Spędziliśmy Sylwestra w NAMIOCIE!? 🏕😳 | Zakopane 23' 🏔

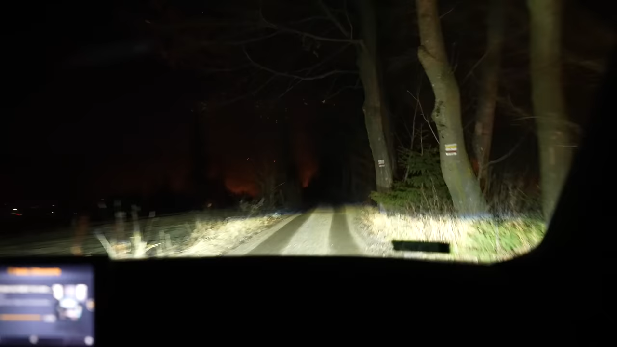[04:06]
Uważaj na dziki. Ja się serio boję. Naprawdę się boję.
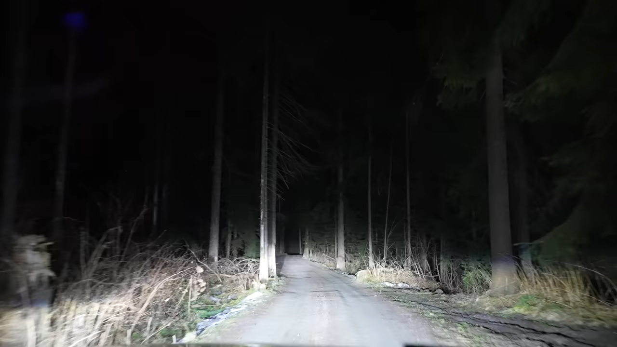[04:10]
Ja nienawidzę takich drużek w lesie. Dziwnie mega. I lokalizacja pokazuje, że za minutę jesteśmy, a to wygląda jakbyśmy nie wiem, gdzie jechali. Jakaś chata dorwana. Witajcie. O, jest.